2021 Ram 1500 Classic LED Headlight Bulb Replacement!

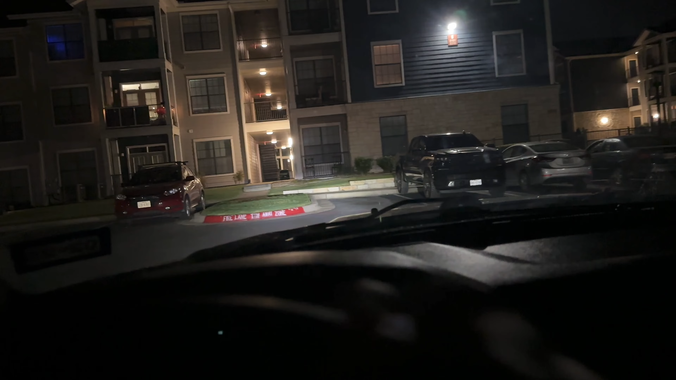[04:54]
high beams that much but spinning around the block but much better
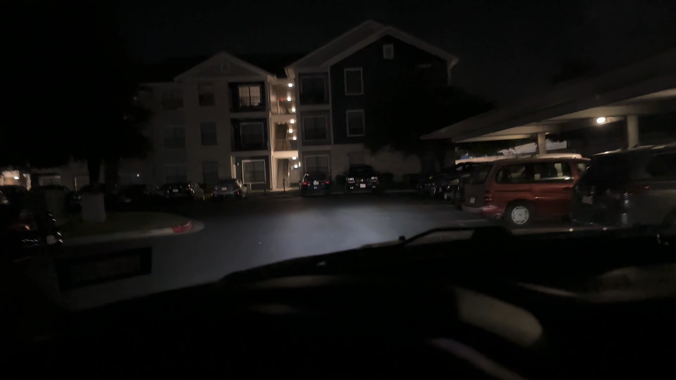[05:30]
don't know I don't want to take off I don't want to if I was if it was my truck my personal truck I would just take it off the cap I would just leave it off but it's not mine so you know put it back on but yeah look it's much better if he wants to change the high beams later on you know I'll do it no problem but this is how it looks I think it's pretty good so yeah then this little tutorial thought I'd just show y'all kind